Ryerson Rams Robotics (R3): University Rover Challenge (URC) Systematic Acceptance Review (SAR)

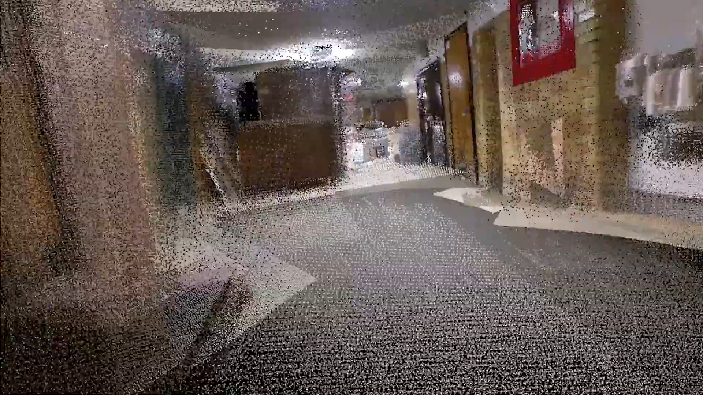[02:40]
Our system primarily uses input from our custom stereo cameras to do its own path planning,
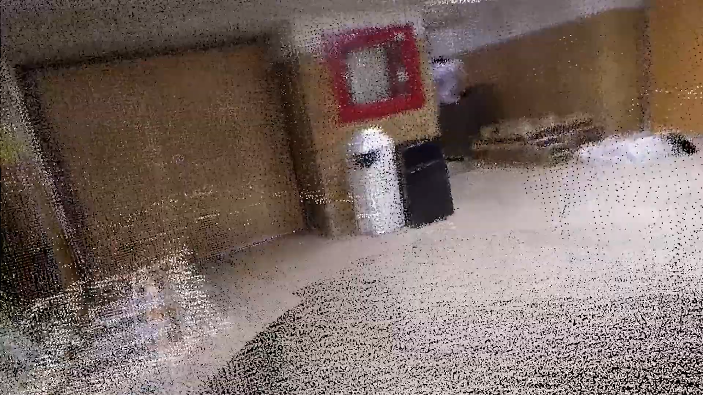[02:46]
but also allows for operators to do high level planning and general path indication.